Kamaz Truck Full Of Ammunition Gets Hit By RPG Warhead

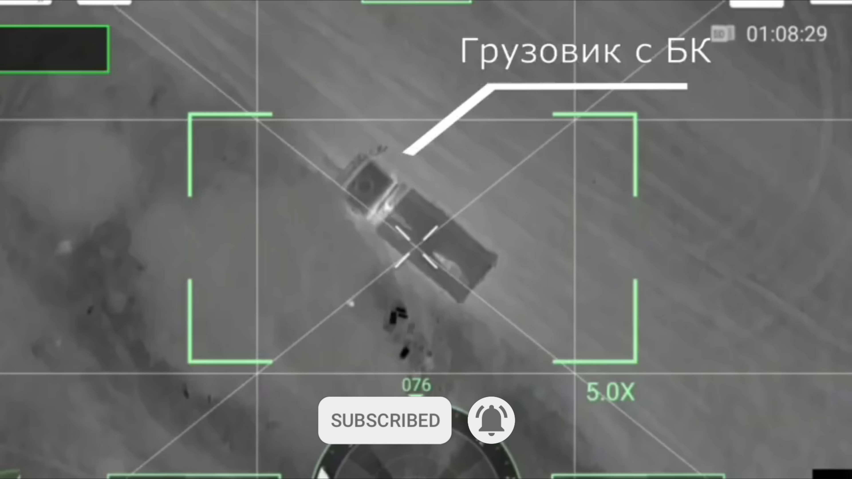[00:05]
one of the more important targets is Russia's supply chain, as this has been a major cause of Russia's poor performance.
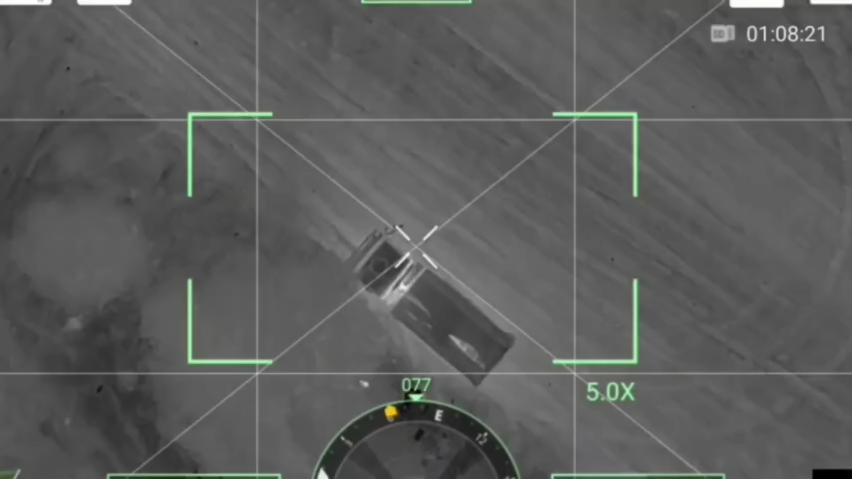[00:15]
As Ukraine keeps striking this, Russia will have a hard time improving anything on the battlefield. As seen with this drone dropping down an RPG warhead,
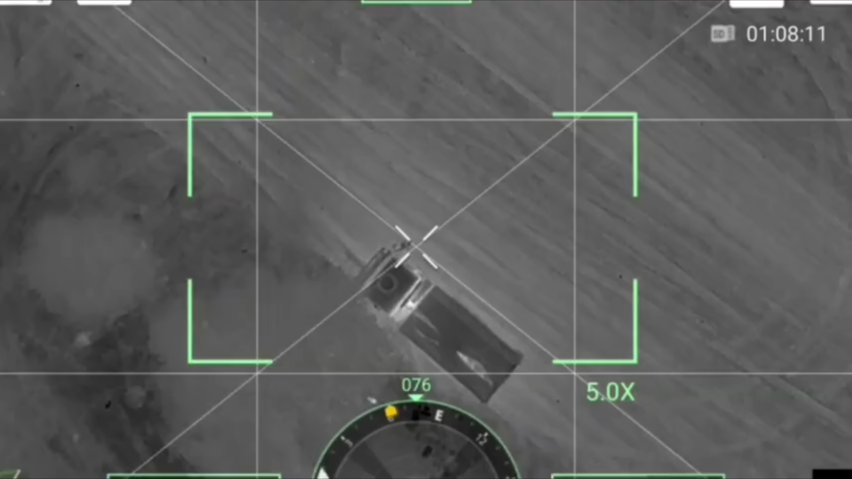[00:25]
the payload of the truck was this time large amounts of ammunition of some sort, leading to a large explosion,